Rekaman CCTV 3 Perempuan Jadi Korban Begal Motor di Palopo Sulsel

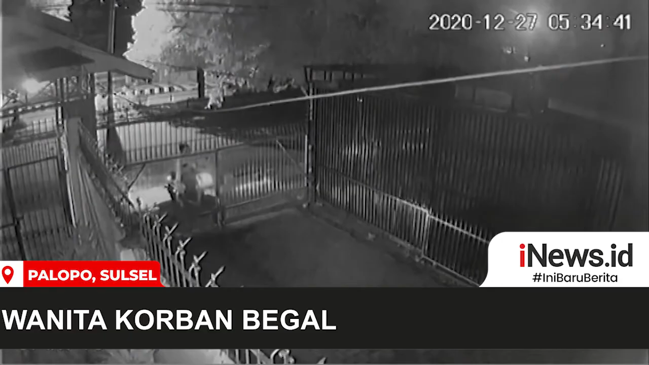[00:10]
Dari rekaman CCTV ini, tiga wanita ini merasa aman berhasil memutar jalan dan berada di depan toko tempatnya bekerja di kota Palopo. Tiga karyawan ini berupaya membuka pagar untuk masuk setelah sebelumnya dikejar begal yang sama-sama menggunakan sepeda motor. Namun ternyata begal yang sebelumnya mengejar, nekat melompat pagar dan mendekati korban. Para korban tidak berani melakukan perlawanan dan membiarkan begal membawa kabur motornya.